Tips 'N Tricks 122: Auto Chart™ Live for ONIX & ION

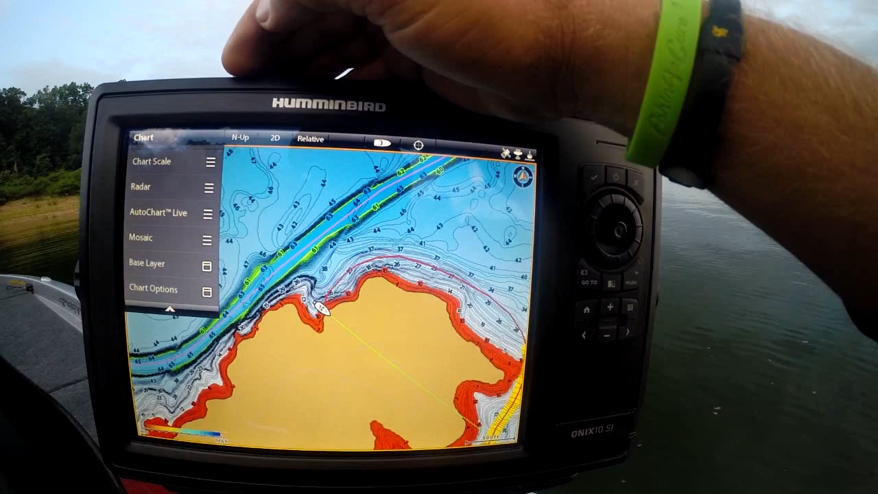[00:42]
Bring up your chart screen and all you have to do is hit your chart button over here. Come down to AutoChart Live. Tap on it. We're going to select the record option and we're started.
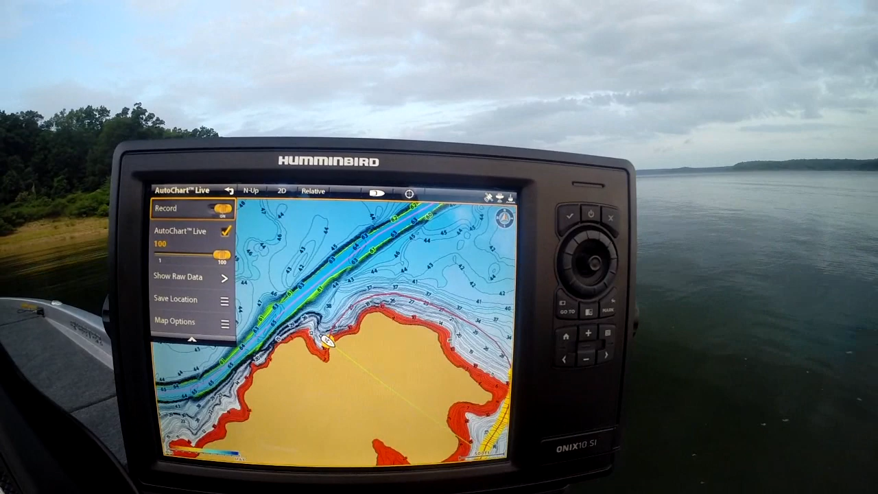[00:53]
Let's talent up, fire up, and let's start making custom mapping.
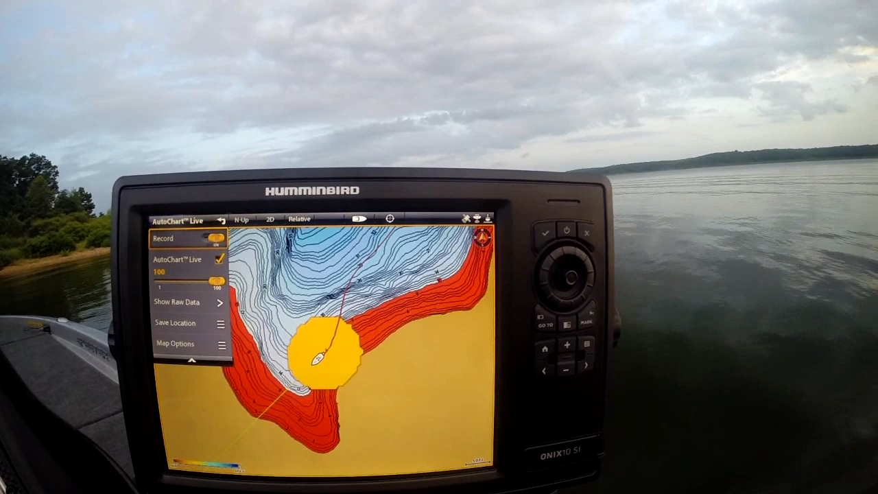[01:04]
You can see our lake master mapping in the background and now AutoCharts is going to overlay that data with what we're actually seeing here.
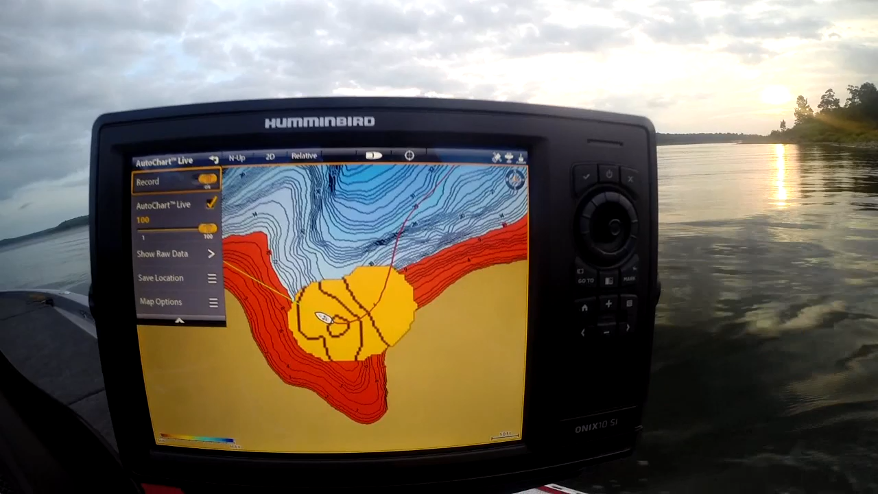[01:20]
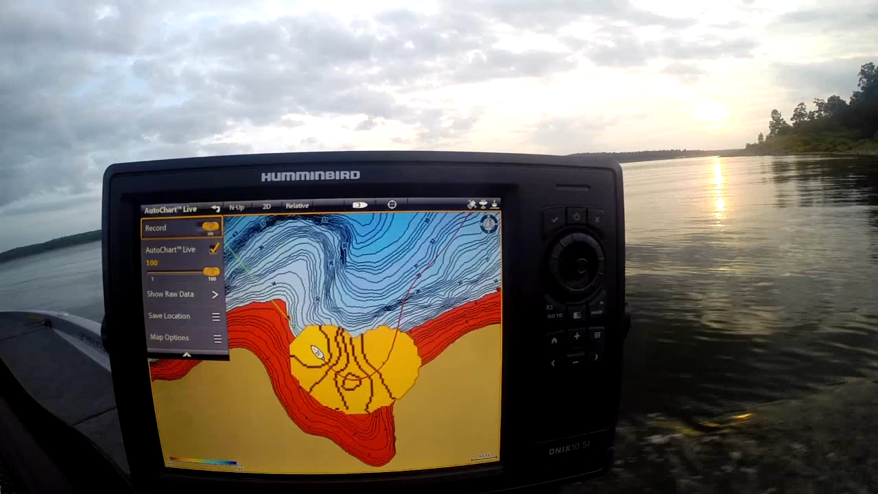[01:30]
Some of the options while we're running through this. Just go to our map options. We're going to go down here to map options. You got max range, contour intervals. The lower your contour interval the more detail you're going to have to be. I've set my water lateral offset to match the lake conditions here.
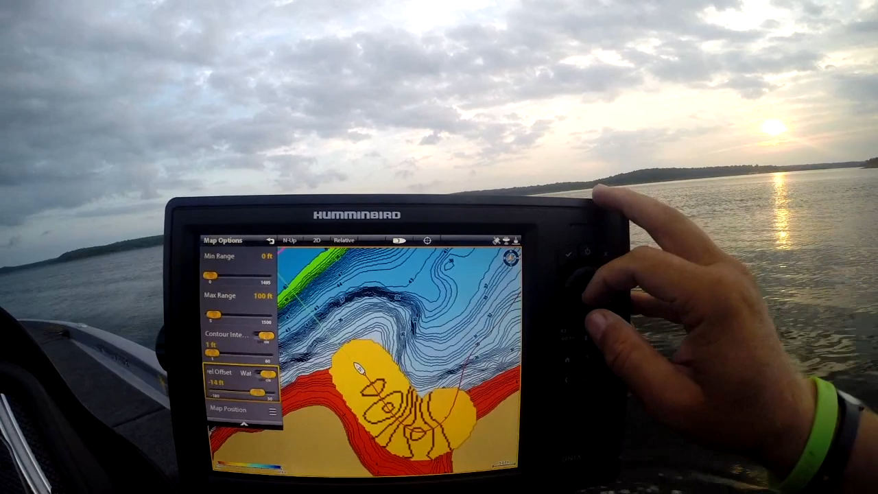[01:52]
You can do map position, but let's watch it draw. Just come over that big hump there. We're going to drop off into the river channel here. And the more you do the better your map is going to be.
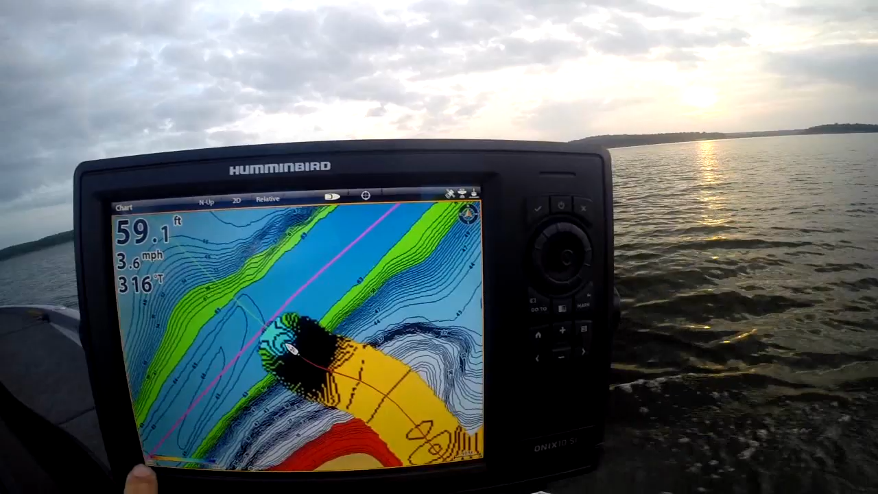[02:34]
On screen: depth 59.1 ft, speed 3.6 mph
Look at the contours that are popping up. Contours by depth even. That's what our color bar here is. Difference in depth of water.
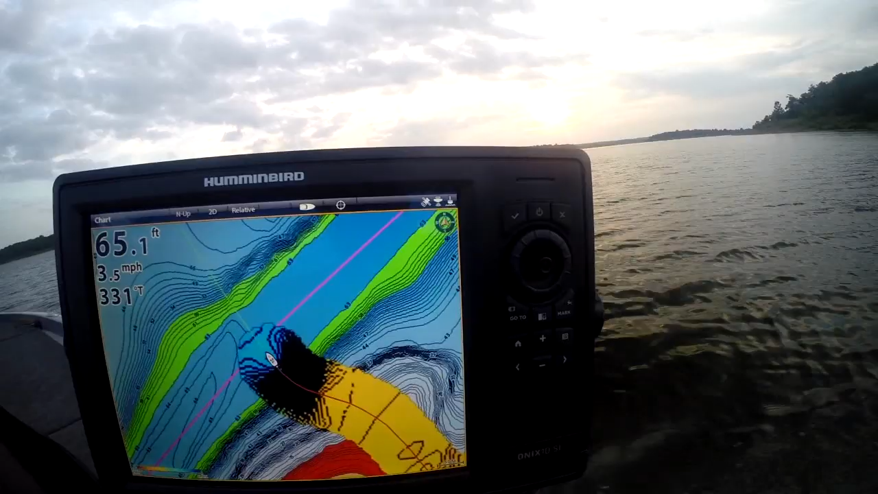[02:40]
On screen: depth 65.1 ft, speed 3.5 mph
You can see as it draws how
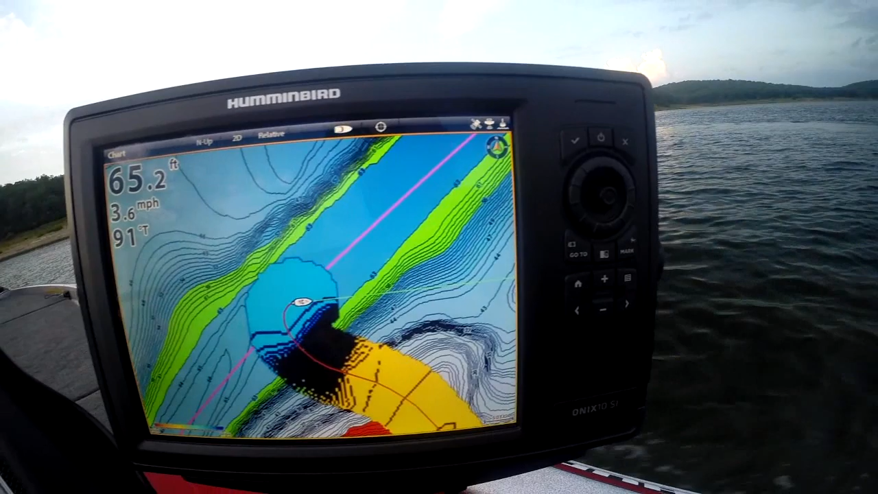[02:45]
On screen: depth 65.2 ft, speed 3.6 mph
it's going to create those custom contours just for you. We're going to do real close passes.
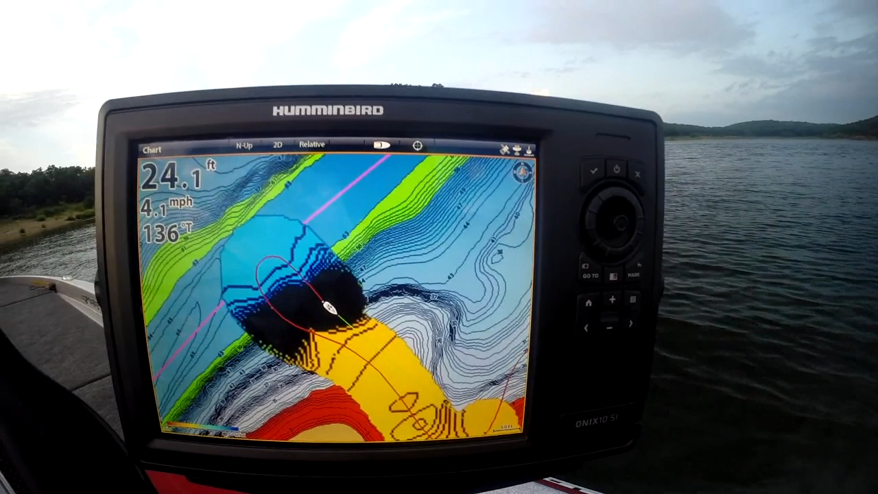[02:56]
On screen: depth 24.1 ft, speed 4.1 mph
And then I'll show you some neat things that you'll be able to do with this. This is lake master mapping on your computer on your onyx unit.
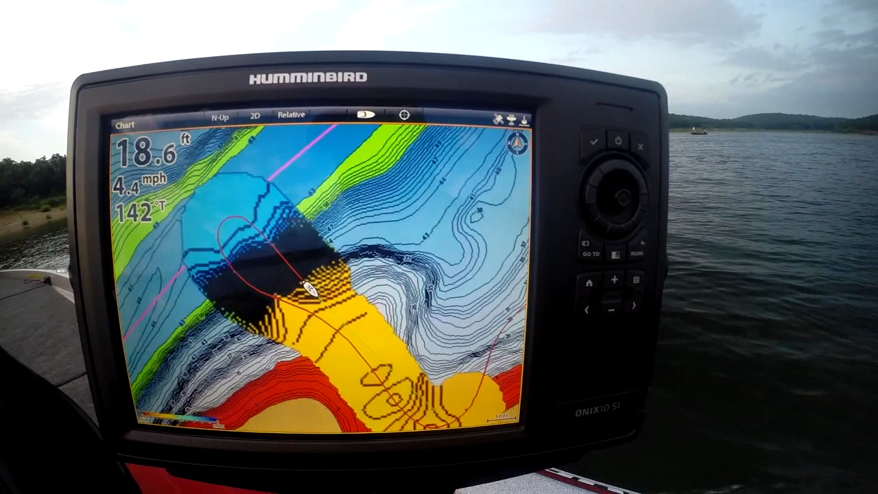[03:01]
On screen: depth 18.6 ft, speed 4.4 mph
So simple. So easy. So easy. So awesome right now. Now isn't this a tool that would really help you? If you're out here fishing this point,
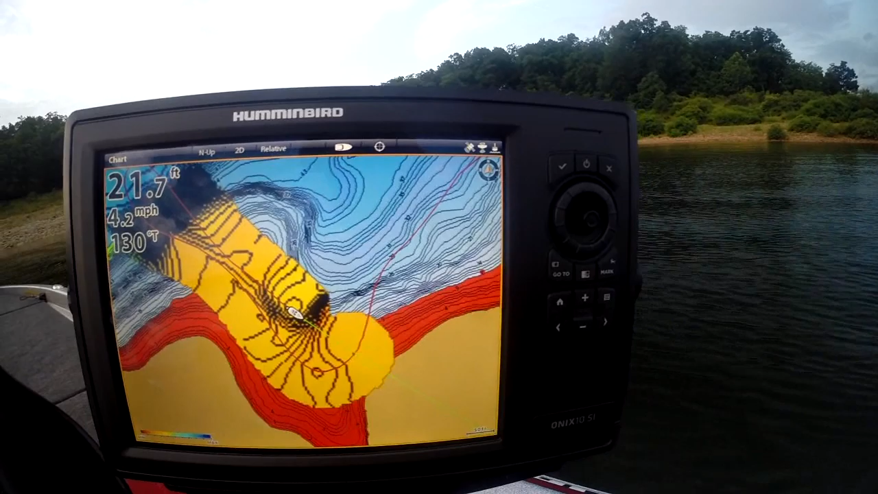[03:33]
On screen: depth 21.7 ft, speed 4.2 mph
you could spend just a little bit of time and just like what we're doing here, we're going to build a custom map exactly the conditions today. If you're in a changing river system or tidal system,
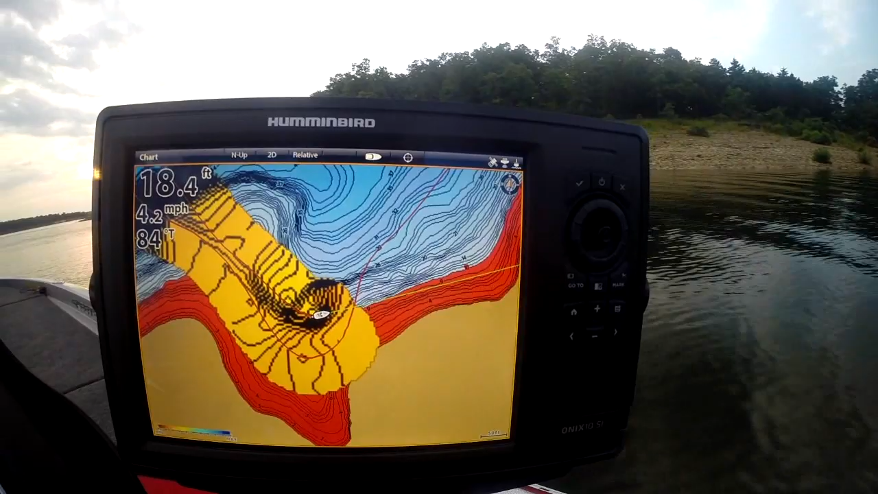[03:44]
On screen: depth 18.4 ft, speed 4.2 mph
you can do this immediately and have immediate mapping for you. You can see your track lines.
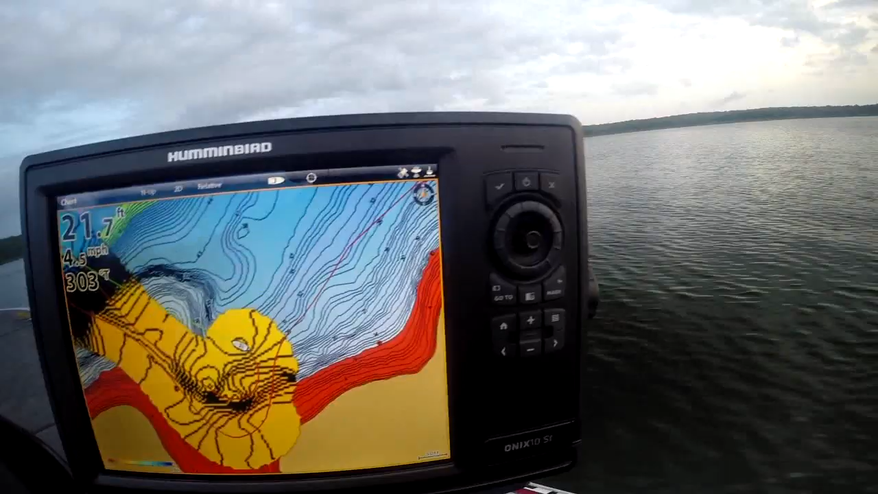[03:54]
On screen: depth 21.7 ft
It's not using any of the mapping data.
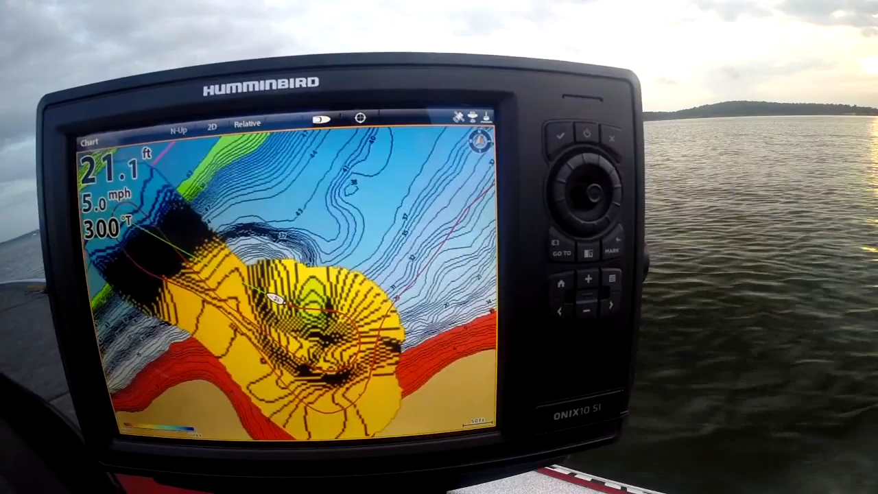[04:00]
On screen: depth 21.1 ft, speed 5.0 mph
It's using sonar recordings from your onyx to create this data. Now we're getting to starting to get that picture of that point there. And what you want to do is do multiple passes over the area that you want to fish. And we're going to go different directions to fill it in and make it as high detailed.
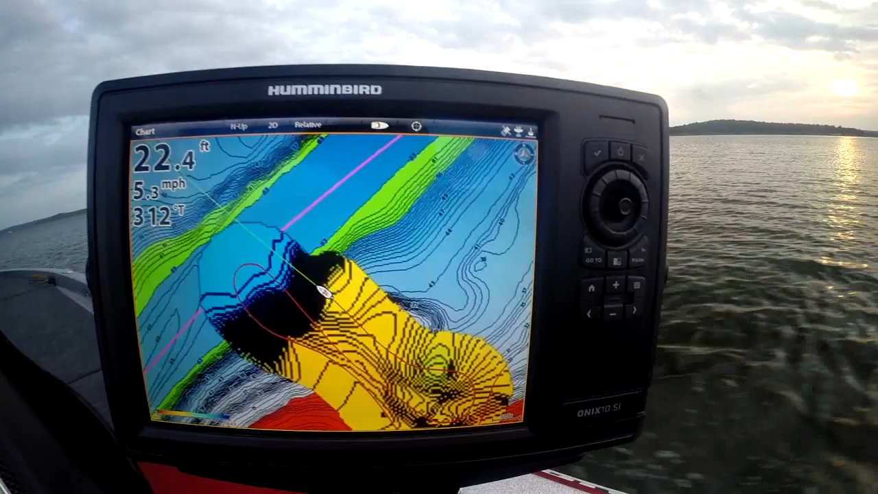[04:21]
On screen: depth 22.4 ft, speed 5.3 mph
And you'll see it transposed here right in front of us. I'm just going to take a picture here real quick.
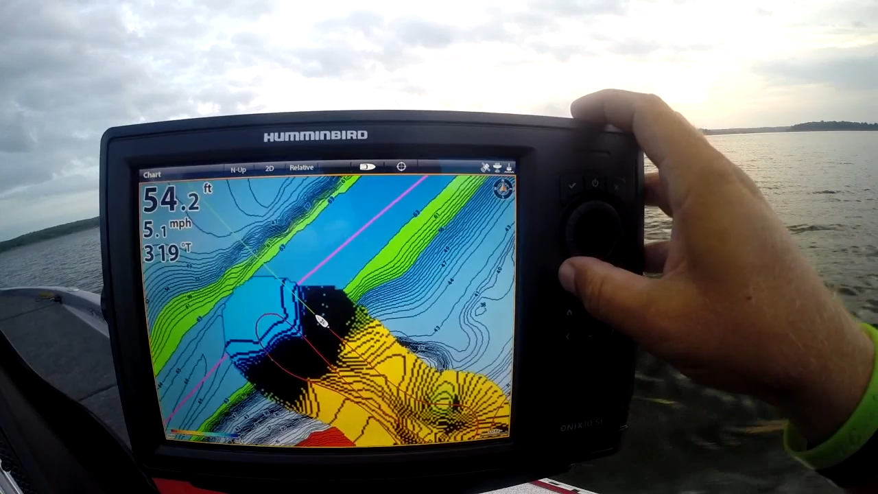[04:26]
On screen: depth 54.2 ft, speed 5.1 mph
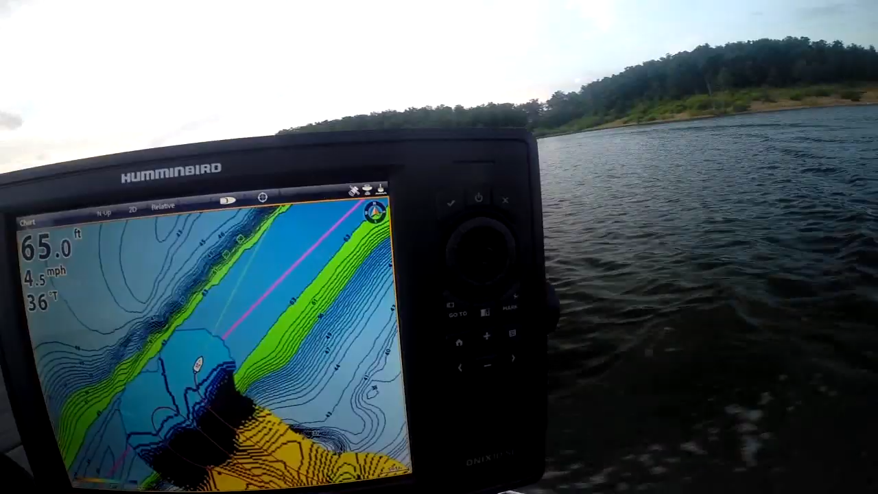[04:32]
On screen: depth 65.0 ft, speed 4.5 mph
You see, as we build, we make multiple passes, we start getting more refined with our data and our details.